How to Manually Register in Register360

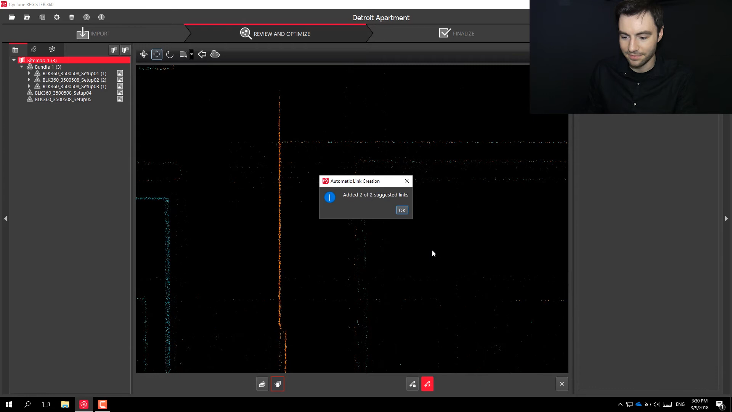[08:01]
And it was able to create two additional links to the one that I created. So, you'll see here. I created this link right here and it was able to fit scan data together between these two scans and these two scans.
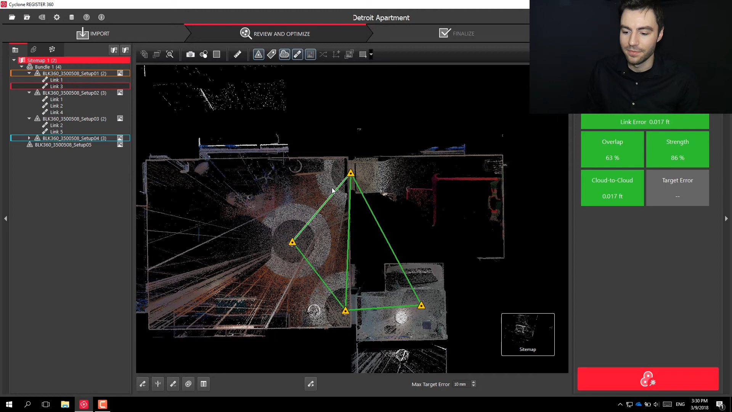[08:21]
So, I got two extra links that I didn't have to do.
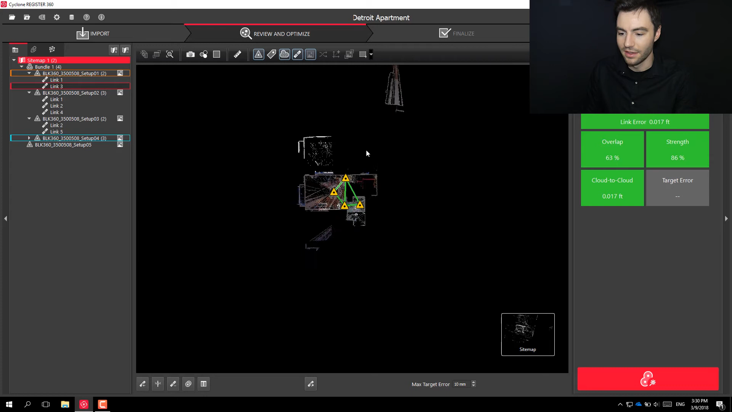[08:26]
And the last scan here I can bring in.
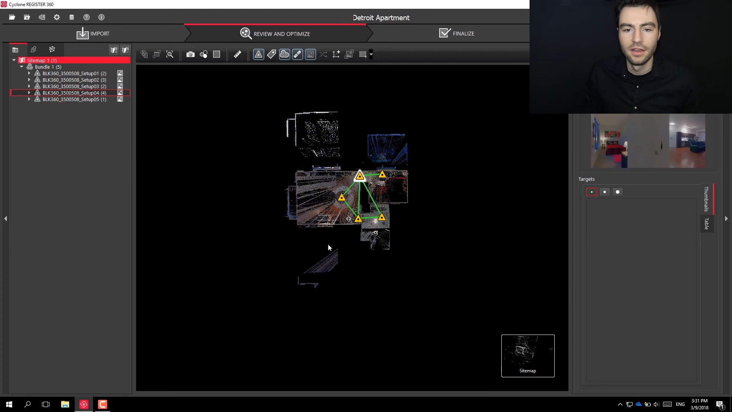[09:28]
All right. Okay. Once that finishes up, you can see that all of my scans are locked together.
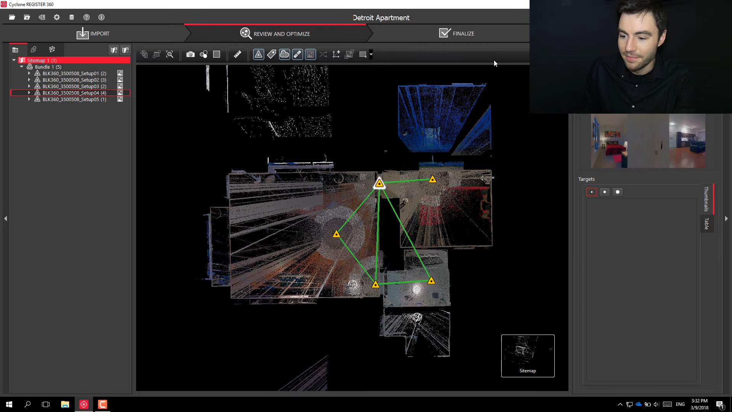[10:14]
This registration looks good to me, so I can go ahead and finalize it. I can choose the image for my report here. I think this looks good.
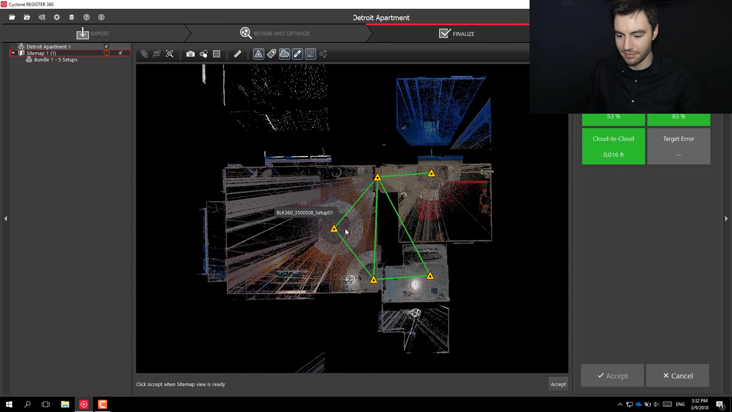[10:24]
Might want to make it even more square. And then if I accept the results, I can go ahead and fill up my report.